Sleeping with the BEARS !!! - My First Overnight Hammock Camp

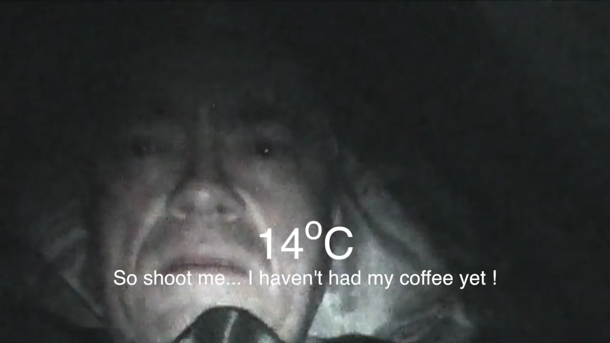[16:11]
I was quite happy that this was a hooded sleeping bag.
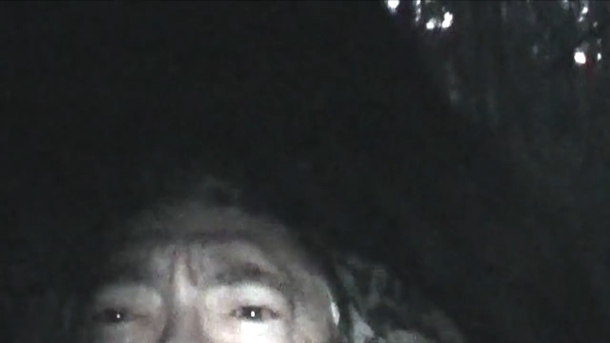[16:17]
So I drew the hood up,
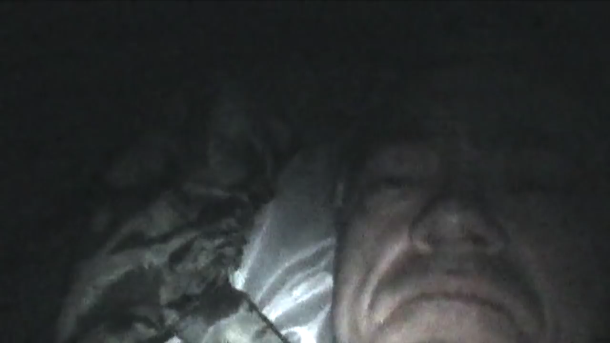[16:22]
tightened it around my head a bit, and slept pretty comfortably for the night.
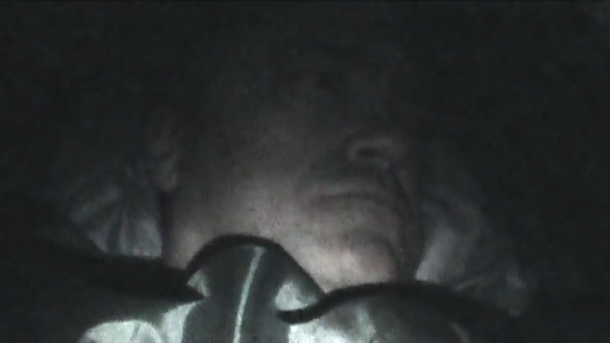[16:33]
Now, it still was a little cool. It would have been good to have had an underpad, I think, under the sleeping bag. But other than that, I survived the night. No bears or anything. The only wild